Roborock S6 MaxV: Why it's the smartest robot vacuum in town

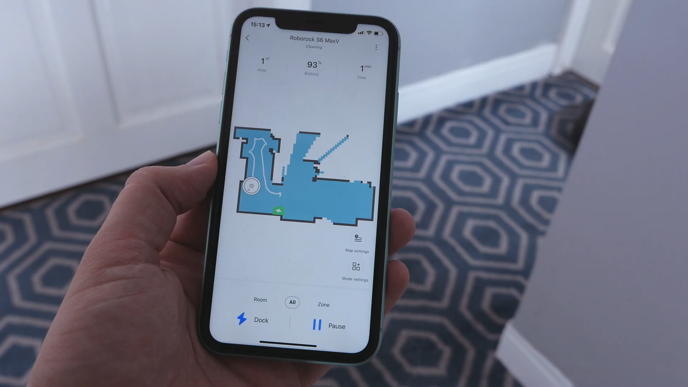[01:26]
So you can now take it upstairs and it'll know it's upstairs and won't wipe that downstairs map from its saved memory.